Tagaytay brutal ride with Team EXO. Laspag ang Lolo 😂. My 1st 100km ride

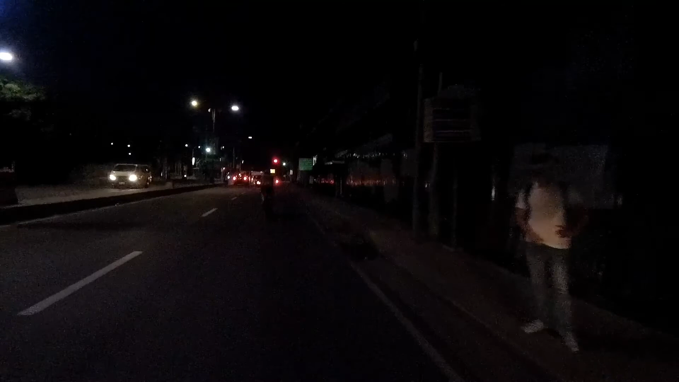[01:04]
Ang hirap. Kasi hindi ko dinala yung holder ko sa dibdib eh. Ang dami ko rin dala. So yan, dito na kami sa may ano, Ortigas Extension.